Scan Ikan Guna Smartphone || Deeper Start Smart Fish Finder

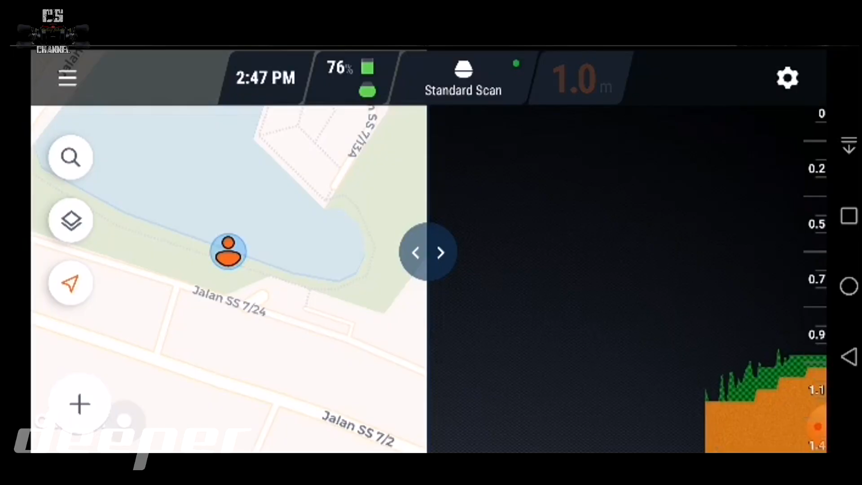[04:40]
On screen: depth 1.0 m
1 meter Anggaran dia So Dekat sini ada setting dia Kita boleh tengok raw Ataupun Basic Raw ni aku tak belajar lagi Macam mana nak pakai Untuk hari ni Aku akan gunakan basic So dekat basic ni Dia akan tunjuk Secara simple nya lah Ada ikan ke Tak ada ikan ke
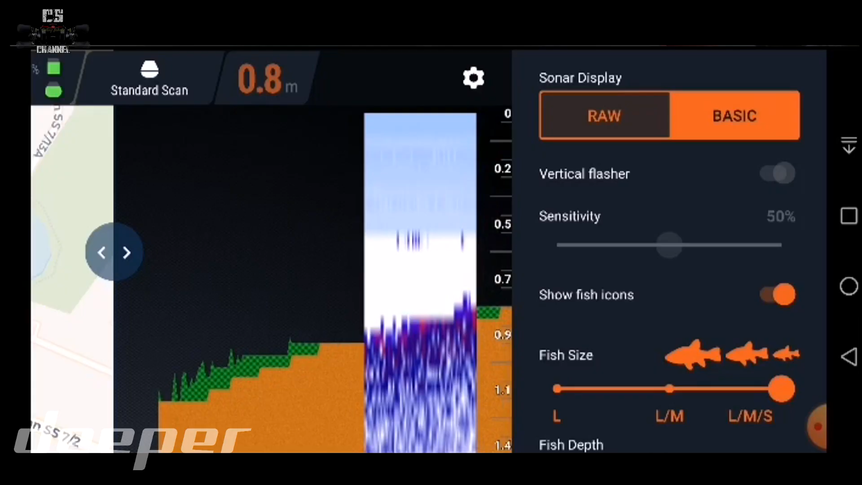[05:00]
On screen: depth 0.8 m
Dekat sini Vertical ni memang tak boleh Untuk Deeper start Sensitivity pun tak boleh nak setting
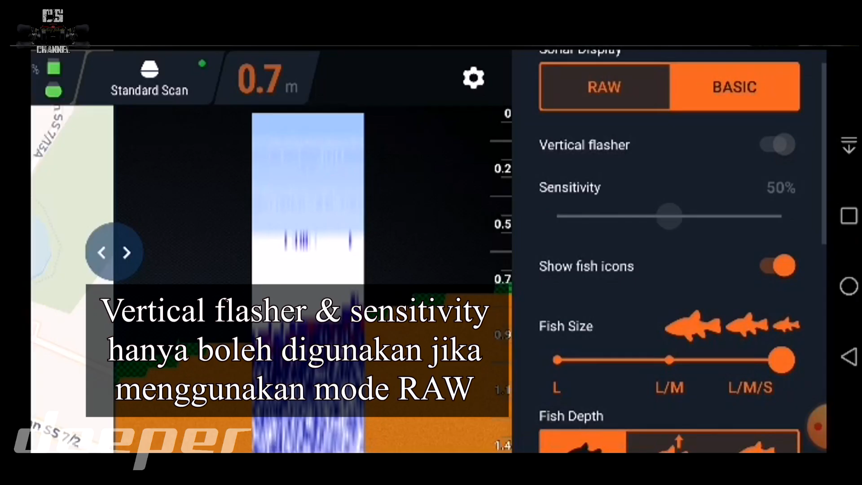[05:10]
On screen: depth 0.7 m
Untuk Deeper start Show fish icon Kalau kita off Dia tak tunjuk Fish icon So kalau kita on Nanti dia akan tunjukkan Fish icon Dekat sini
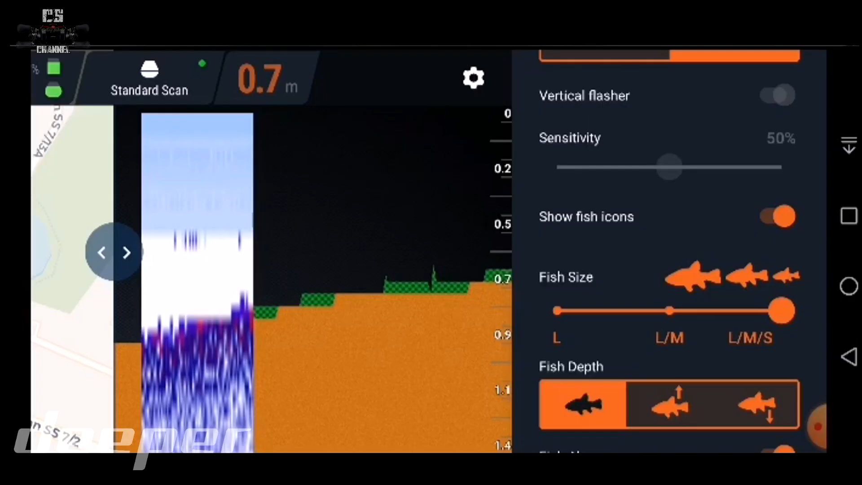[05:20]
On screen: depth 0.7 m
ada Size Untuk ikan Sama ada besar Ataupun kecil Kita pulang Kalau kita nak pilih yang besar Dia akan tunjukkan Icon ikan yang besar sahaja Kalau besar dan sedang Dia akan tunjuk besar dan sedang Dan last sekali Besar kecil dan sedang Sekali
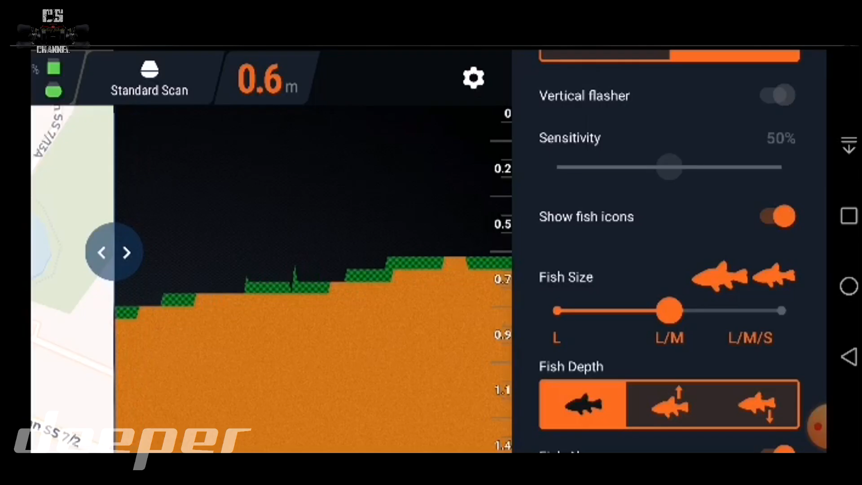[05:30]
On screen: depth 0.6 m
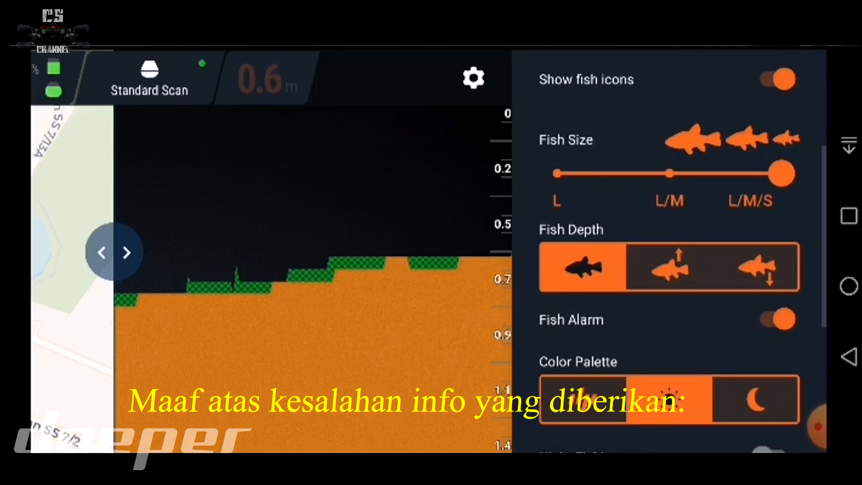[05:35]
On screen: depth 0.6 m
Ikan pun ada Sama ada kita nak tahu Yang keseruhan Daripada bawah Sampai
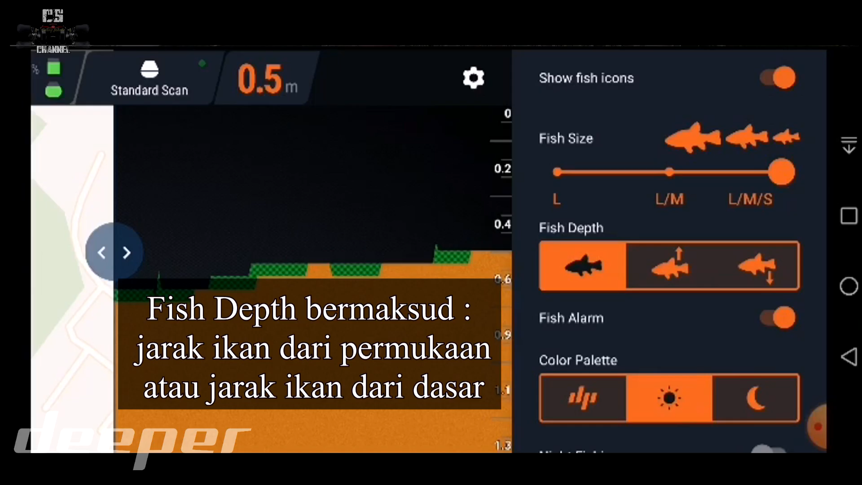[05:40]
On screen: depth 0.5 m
ke atas Ataupun Ikan di permukaan sahaja Ataupun ikan di bawah sahaja Fish alarm Untuk Dengar bunyi dia
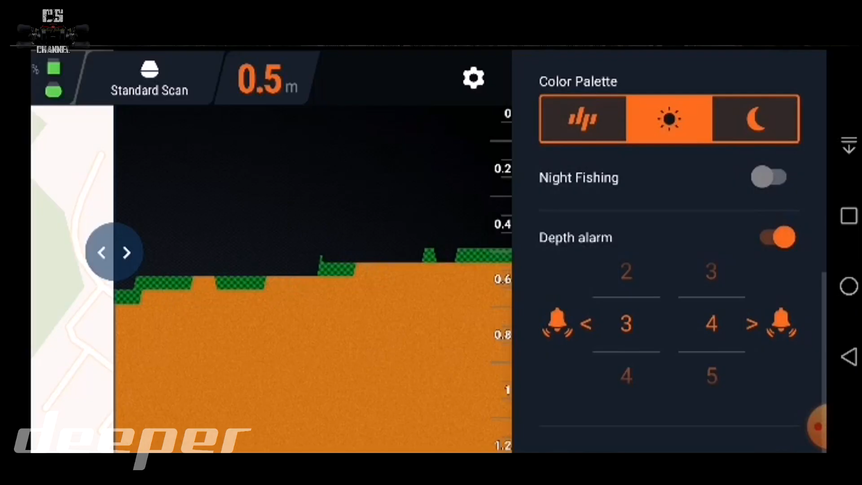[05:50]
On screen: depth 0.5 m
Lepas tu Night fishing pun ada Dekat sini
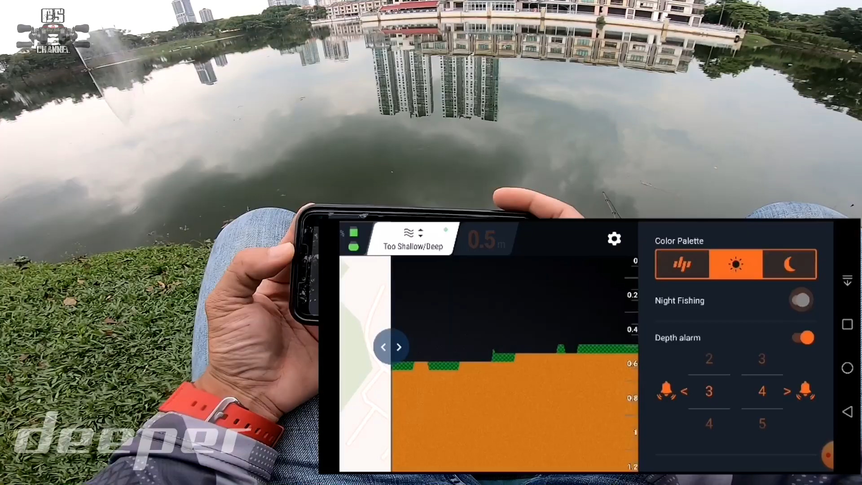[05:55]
Dan kedalaman Aku offkan Untuk kedalaman
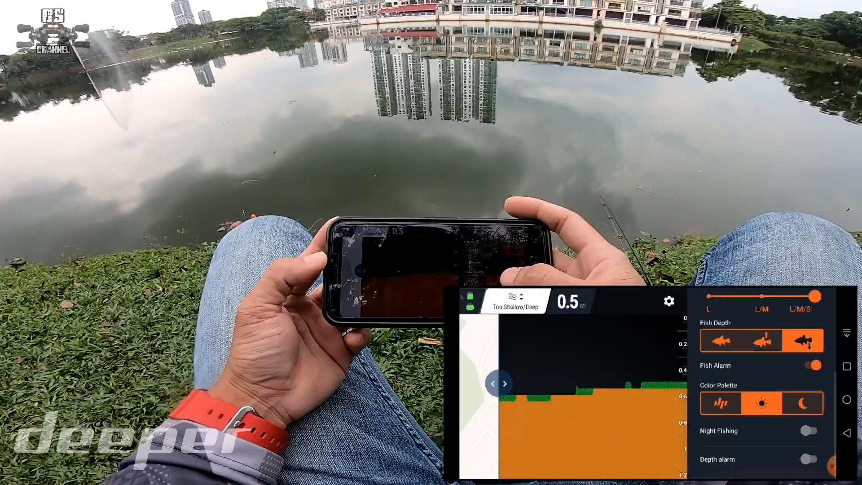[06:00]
On screen: depth 0.5 m
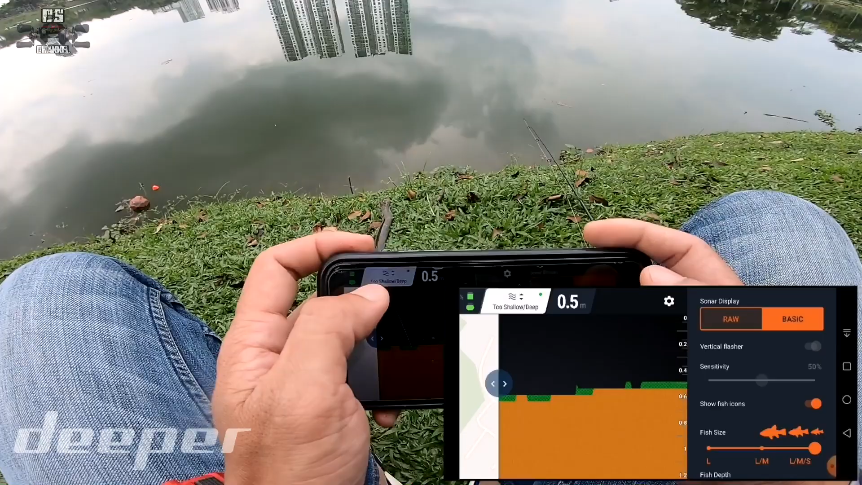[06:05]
On screen: depth 0.5 m
So kat sini Dia tulis To shallow So kena Try baling jauh sikit guys Sebab Bacaan dia Kalau
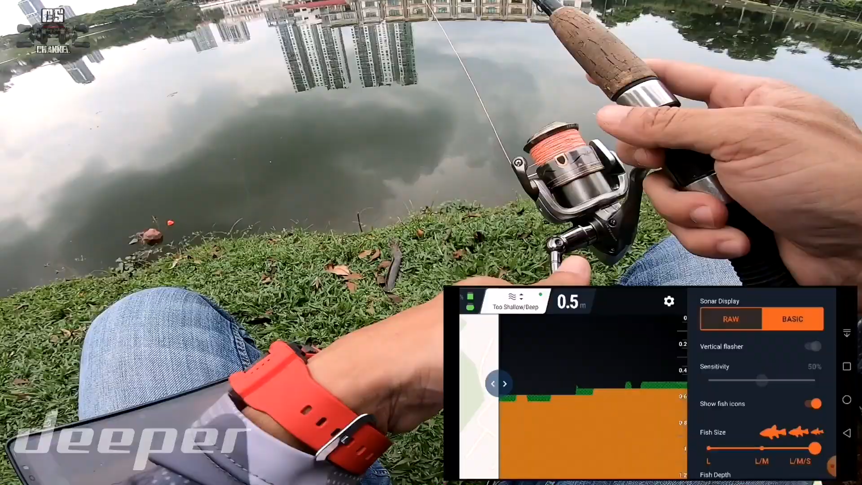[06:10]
On screen: depth 0.5 m
tak salah 0.5 meter Yes 0.5 meter Kedalaman yang minimum Dia boleh baca
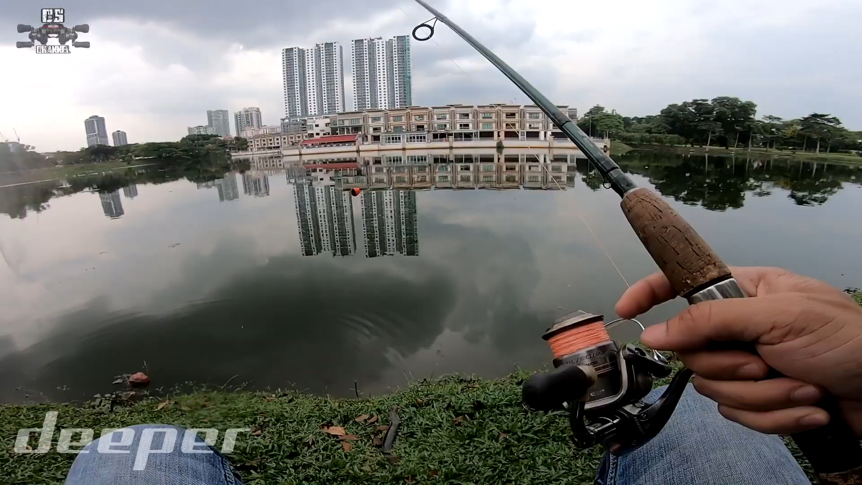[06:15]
Bismillahirrahmanirrahim Aku baling tak jauh sangat Kita tengok dekat situ
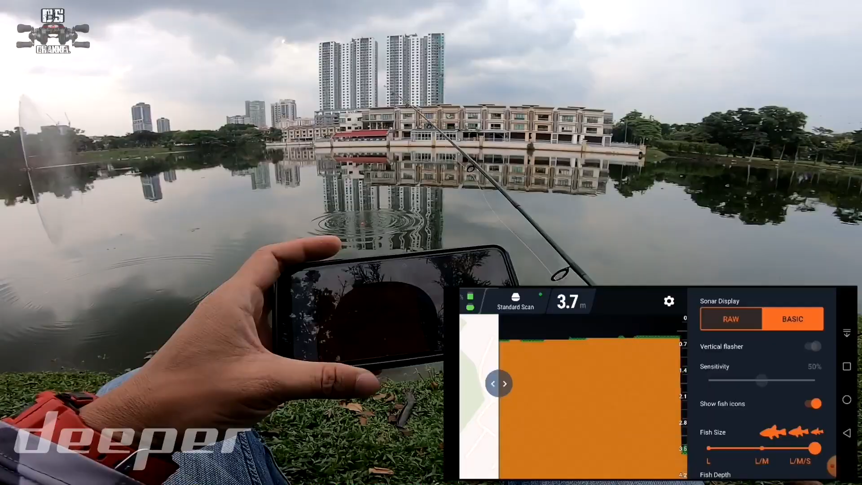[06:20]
On screen: depth 3.7 m
Bila aku Angkat dia tadi Fisona tu Secara otomatik
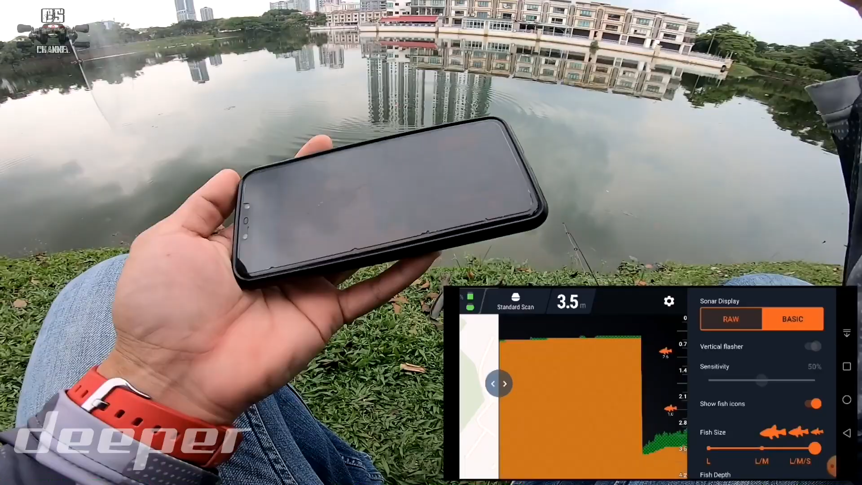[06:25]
On screen: depth 3.5 m
Akan Off Dan bila aku Campak balik dalam air Dia on balik guys
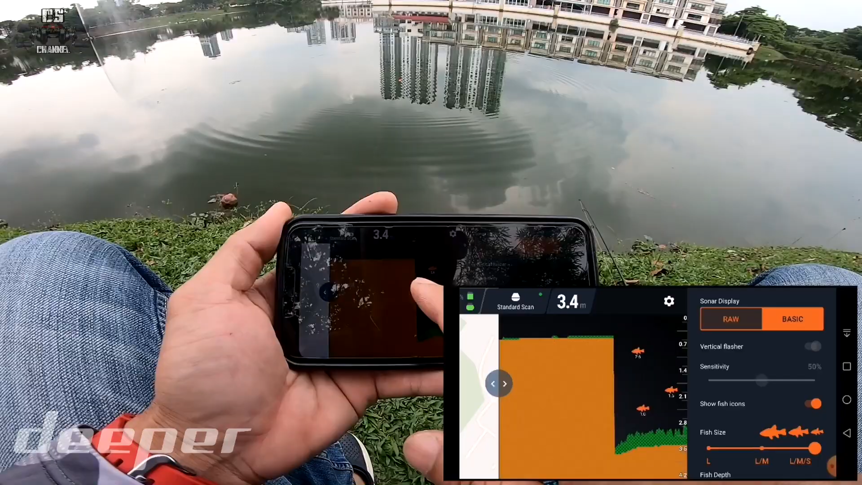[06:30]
On screen: depth 3.4 m
Tengok Dia on balik dekat sini Dia ada beritahu ikan Dekat sekitar 2.6 meter Tapi tak besar 1 meter 1.5 Ada 0.8
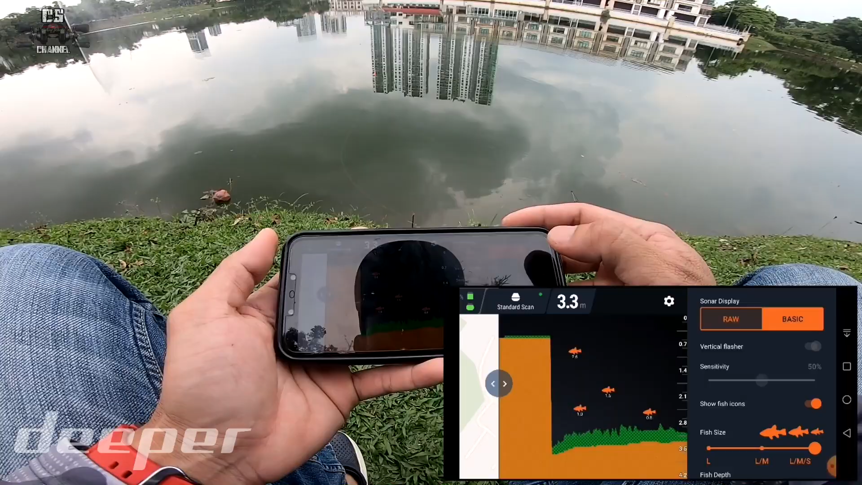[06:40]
On screen: depth 3.3 m
Deeper ni Dia ada keluarkan Satu holder tau Dekat rod Yang tu
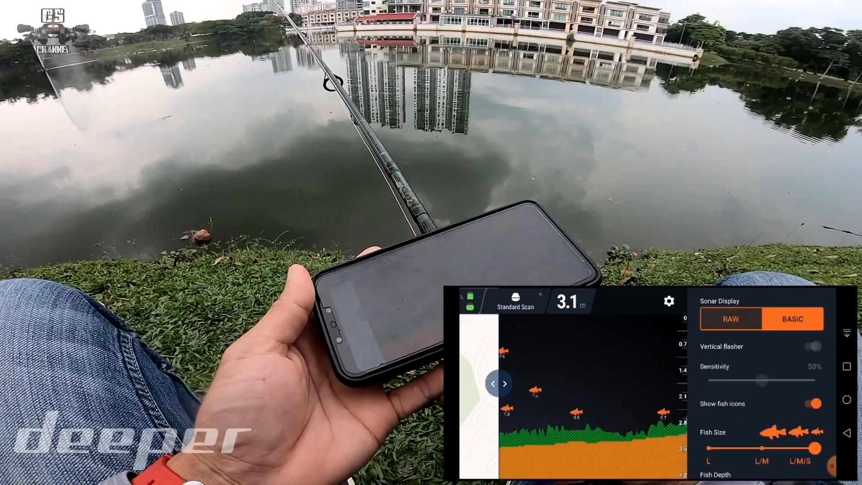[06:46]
On screen: depth 3.1 m
aku tak ada lagi InsyaAllah Di masa akan datang Mungkin ada modal Aku akan belilah So senang sikit aku nak tengok ikan